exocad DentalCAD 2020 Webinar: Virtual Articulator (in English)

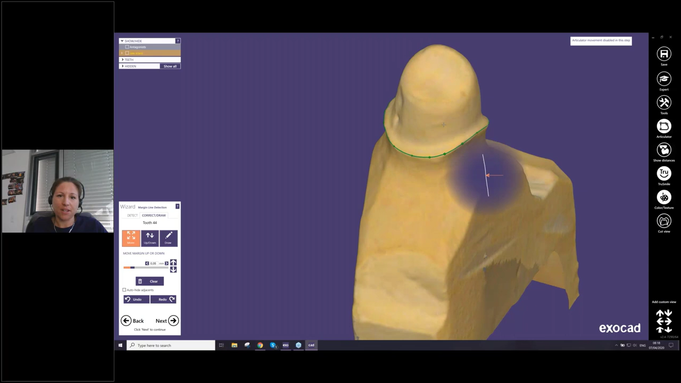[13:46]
and here you can see if the margin line is really like you like to have this one so if it's done we can continue